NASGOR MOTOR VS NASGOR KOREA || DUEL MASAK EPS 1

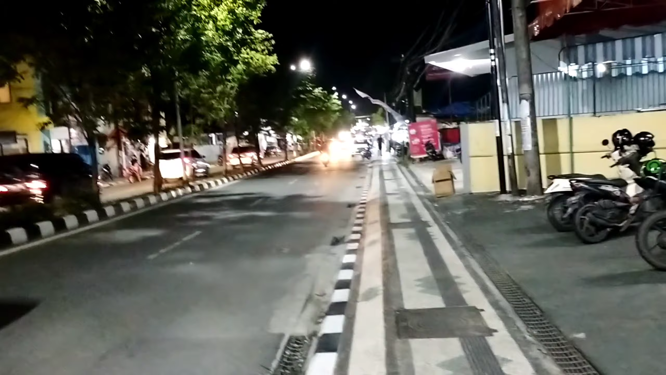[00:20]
Nah, Palenya ini jualan di daerah Jalan Siaga. Jalan mau masukin Jalan Siaga.
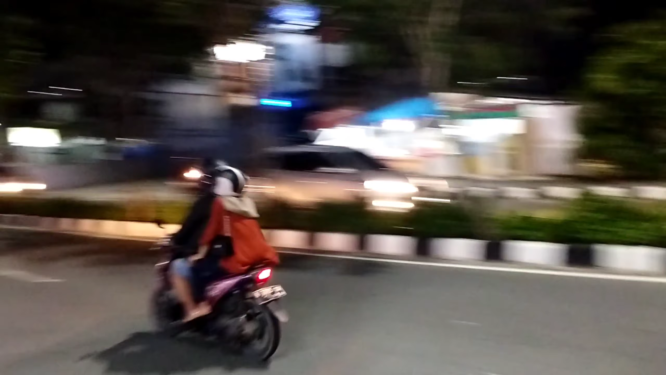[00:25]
Nah, kantor Sinar. Nah, di dam depan kantor Sinalmas.